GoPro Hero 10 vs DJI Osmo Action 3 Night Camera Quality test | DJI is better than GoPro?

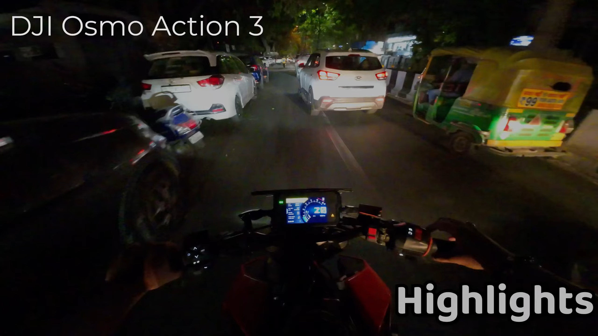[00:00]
सब्सक्राइब के लिए जैसे आप लोग देखी सकते हों कि डीजे कॉस्म एक्षिन 3 की जो नाइट कॉलिटी है वो कुछ इस तरह 2.7 के पर क्योंकि यही वाला रेशियो मैंने लाज्ट व्लॉग में बतायाता है सबसे बेस्ट रहता है सो इस तरह मतलब आपको जो कलर ग्रेडिंग है बिलकुल कोई एडिटेंड नहीं है वाला वीडियो है मतलब इडाउट सेटिंग्स वाला
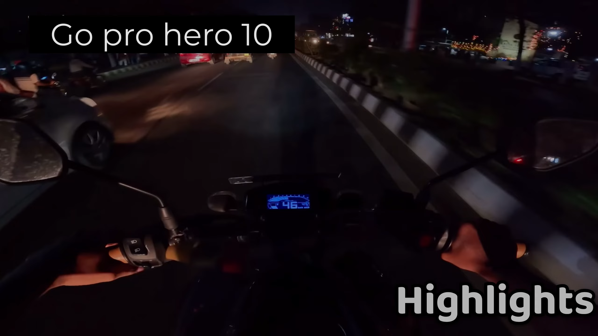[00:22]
और इस वाले में मैंने वो कॉस्टम वाले सेटिंग्स के लिखा है अभी यह ओन ठीक है तो इस देख से लिए डिफरेंस
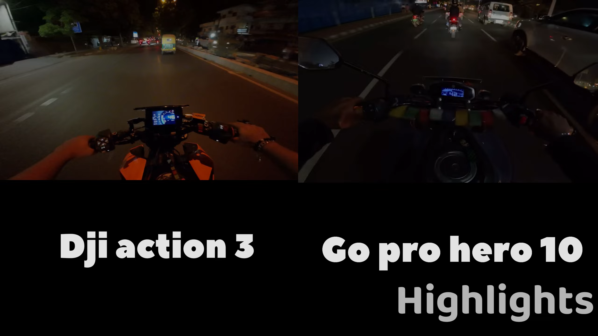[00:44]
कंपेर कर लेना कि कौन सा अच्छा लग रहा है जादा कौन सा आपको
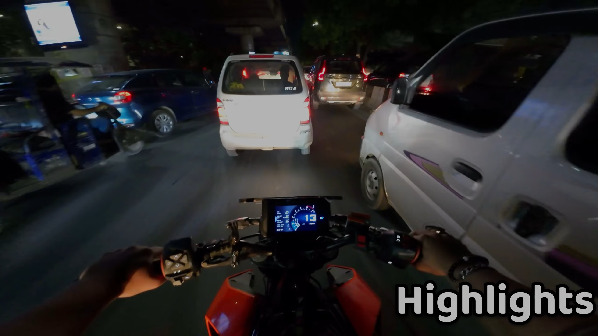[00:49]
बेटर एंगल दे रहा है नाइट क्वालिटी में कि लो गाइज वेलकम बैक तो दे चैनल और मेरे साथ शिवां
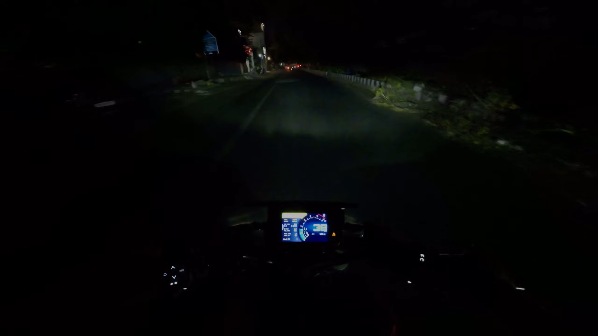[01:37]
की कुछ क्वालिटी आरे हो यह बिल्कुल कोई लाइट निया कोई स्ट्रीट लाइट निया
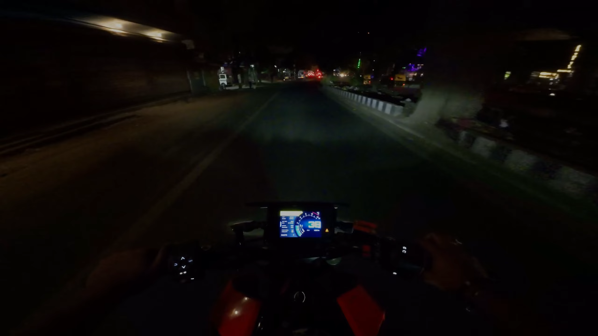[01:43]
बस गाडियों की पीछे की लाइट चल रही है और मेरे बाइक की हैड लाइट सो इस तरह वीडियो क्वालिटी आती है रात की और टू-पइंट-7 पर ही सेट किया हुआ है मैंने फिलाल
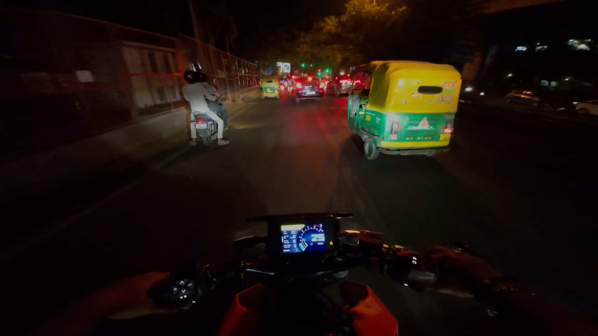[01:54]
जो की अपना अल्ट्रा वाइड और 60 fps के साथ दे देता है तो हम लोग अभी निकल रहे हैं एक शूट के लिए एक लोकेशन देखते है और यह लो भाई मज़ा ही आ रहा थे इसको भगाने के बात तो क्या फील आती है बहुत ही तगड़ी फील कि आस पास से लोग �
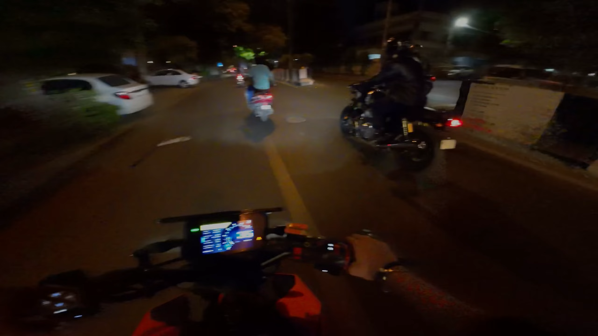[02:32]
फूल भाई लेदर जैकेट के साथ है तो इसे एक अंदाजे के लिए जैसे आप लोग देखी सकते हो कि डीजै कॉस्म एक्शन 3 की जो नाइट कॉलिटी है वो
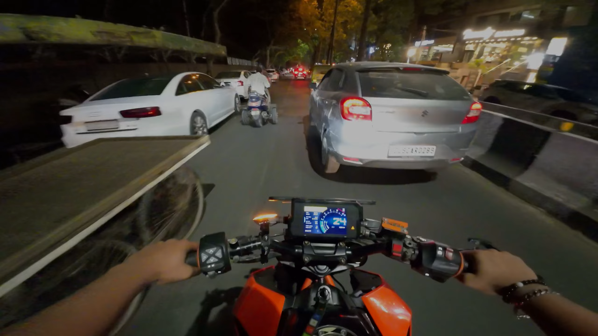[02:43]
कुछ इस तरह 2.7 पे क्योंक इस तरह मतलब आपको जो कलर ग्रेडिंग है बिल्कुल कोई एडिटेड नहीं है
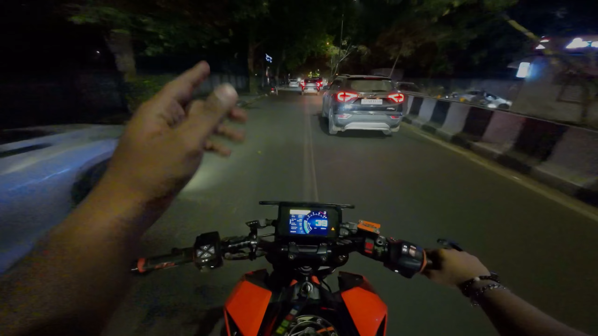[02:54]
कलर ग्रेडिंग एंगल और जो क्वालिटी है सब कुछ आपको ऐसा मिलेगा अपना डीजै उसमा एक्शन 3 पे और बाकी गोप्रो की
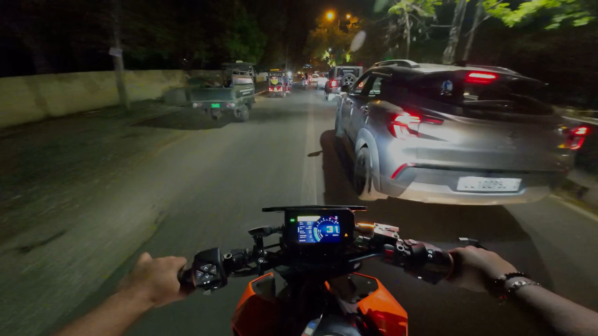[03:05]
अभी में पास कोई क्लिप नहीं है बट मैं ढूंड के किसी दोस से वो क्लिप निकालता हूं नाइट वाली एंड उसको भी मैं दिखा दूँगा ताकि आप लोग कंपेर कर सेखो कि वाई 23,000 के कैमरे में और जो भाई अपना 27,000 का गोप्रो जो है कौन सा बेटर है मतलब यार अगर आप 5000 कंप्रोमेंस करके देख सकते हो
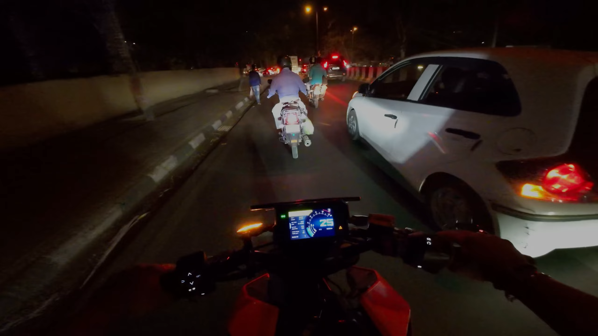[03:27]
कि वा� यूस नहीं है बिल्कुल है कि कुछ लोगों को तो भाई कैमरा मिल जया बट उनको यूस करना भी नहीं आता बताओ
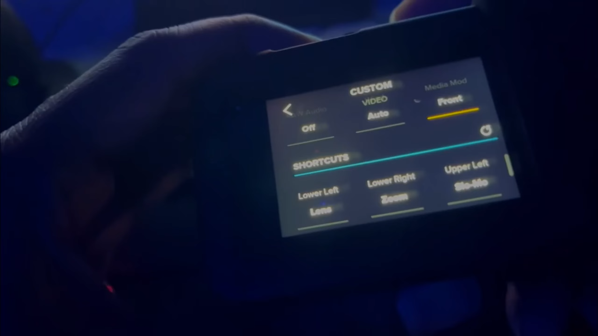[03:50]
कि मैं आपको वीडियो दिखा दूँगा तो यह वाला वीडियो है मतलब इस वाला
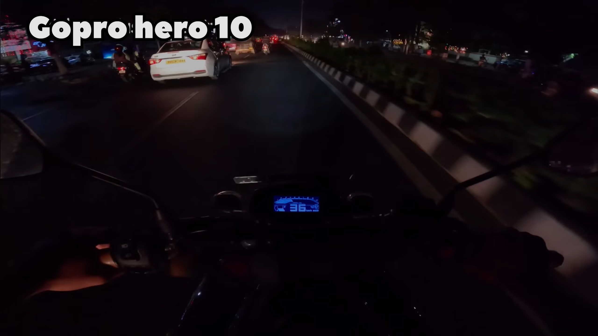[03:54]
और इस वाले में मैंने वह बस्तम वाले सेटेंग यह ओन तेक है तो इस अपलोगों